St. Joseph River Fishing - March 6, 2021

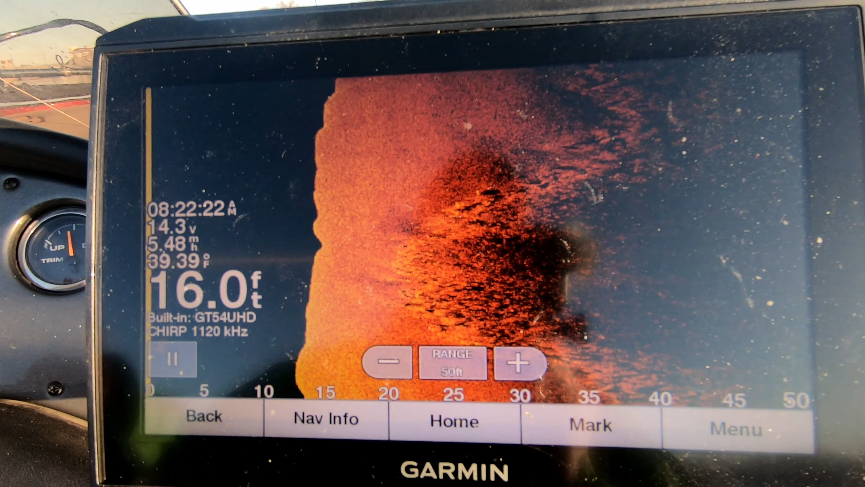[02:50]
On screen: depth 16.0 ft
So right now I'm just looking at the right side, just to that side.
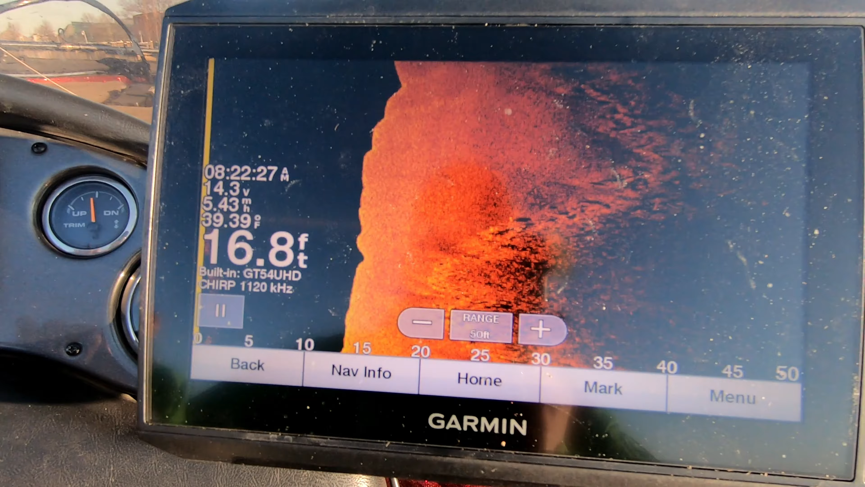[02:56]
On screen: depth 16.8 ft
I'm not worried about the other side right now. I'm just trying to check out some of that
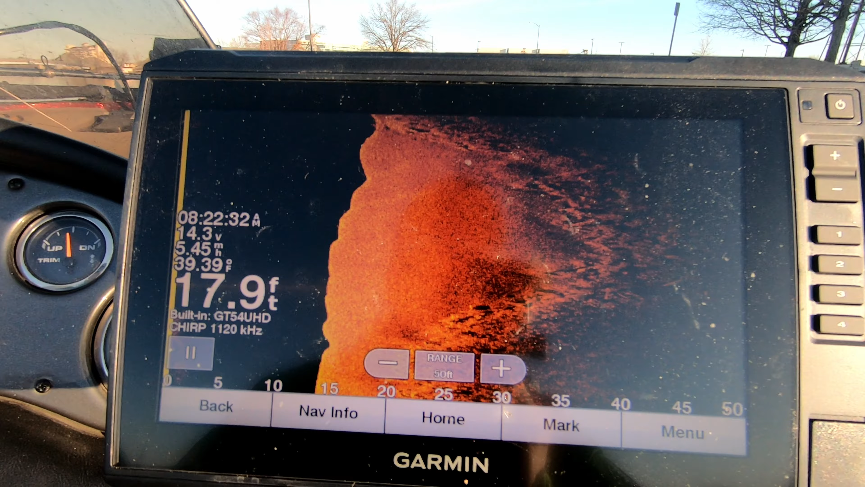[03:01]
On screen: depth 17.9 ft
structure. Make sure we don't get too close. I don't want to hit something.
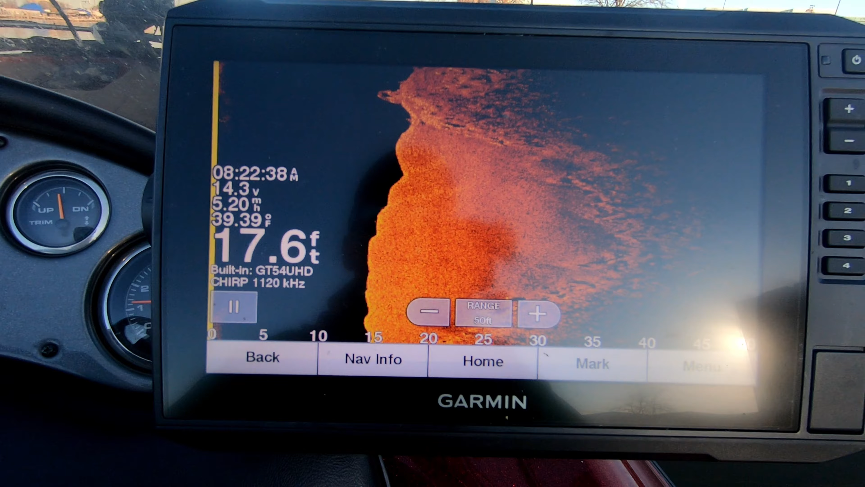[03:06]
On screen: depth 17.6 ft
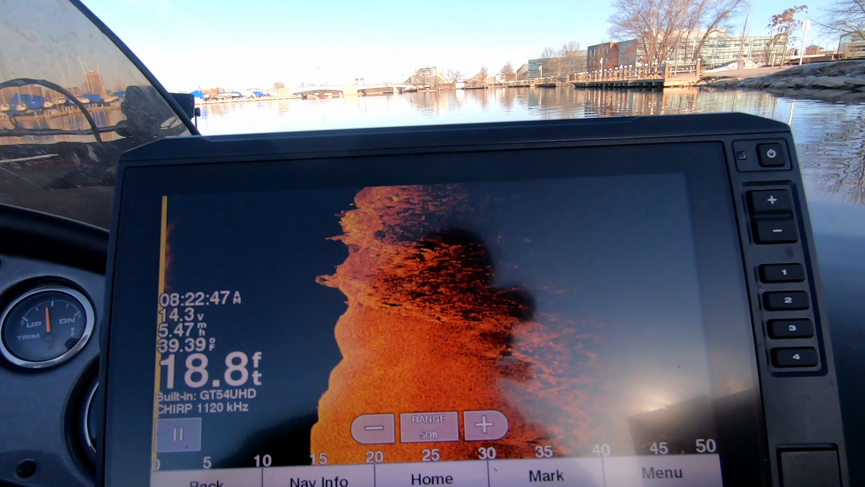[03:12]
On screen: depth 18.8 ft, water 39.39°F
Try to slow down our speed, see if we can find it. One speed better than the other. We're going, what, almost 6 miles an hour?
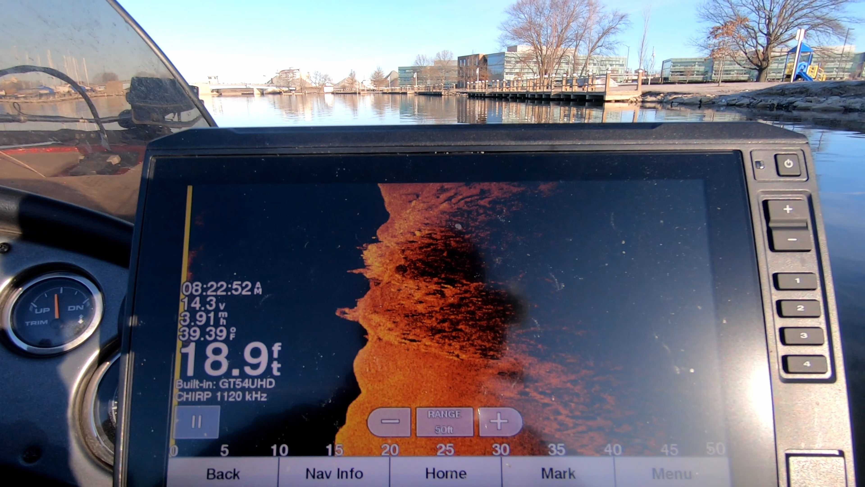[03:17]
On screen: depth 18.9 ft, water 39.39°F
Slow it down to 3 and see how it comes out.